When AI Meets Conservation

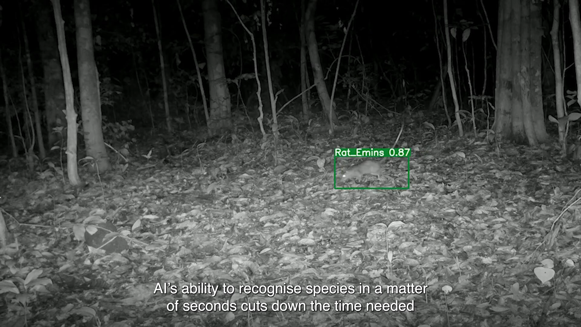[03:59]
AI's ability to recognize species in a matter of seconds cuts down the time needed to manually analyze the data and helps reduce human error. So far, Ocala has trained their AI to identify 20
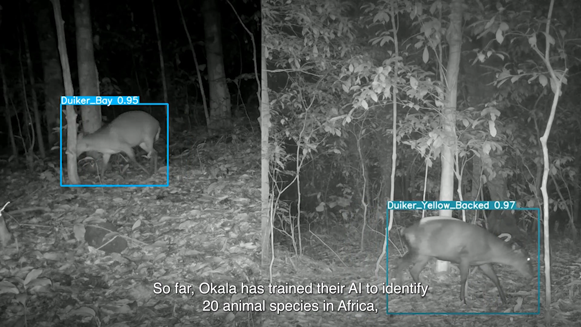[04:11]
animal species in Africa and 15 in Europe, and they're working on more.
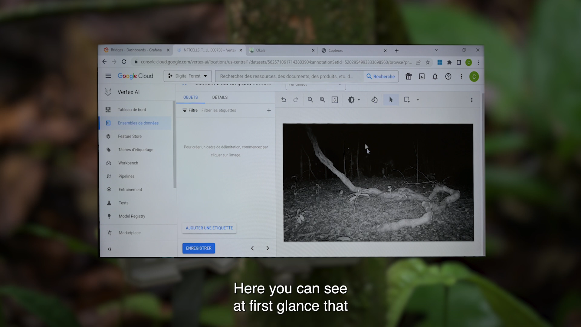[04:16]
Here, we can see from the first view that we don't necessarily see any species right now.
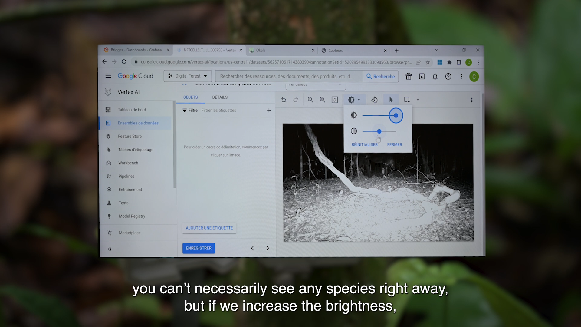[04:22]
But if we increase the luminosity, if we increase the contrast, we see the shape of an elephant that appears.
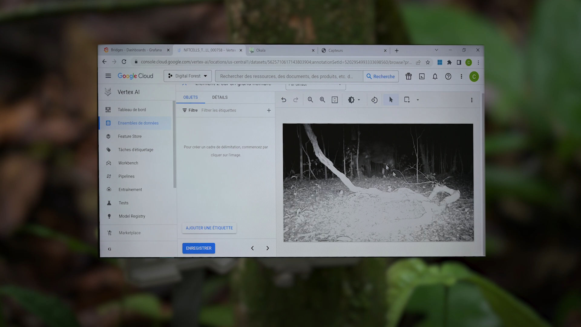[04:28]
So that's where we can label it.
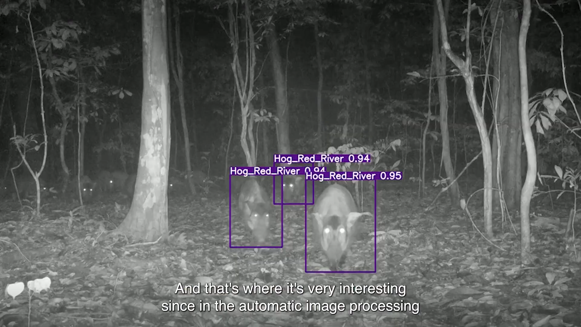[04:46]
powerful than if we do it manually.
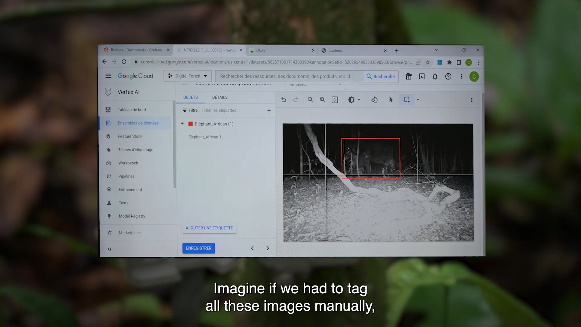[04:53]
Imagine that manually we have to tagging all these images, but if we see a photo and we see just a black background like that, we tend to do the following.
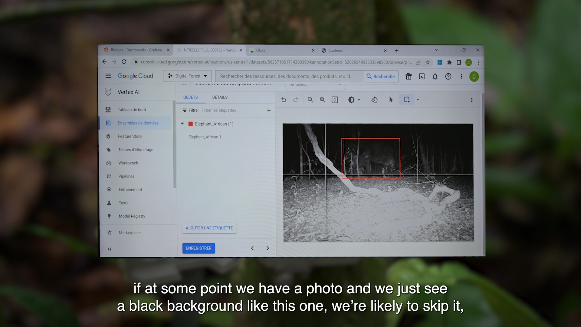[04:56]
We have to forget the information, so that machine learning, AI, can detect an elephant even at night.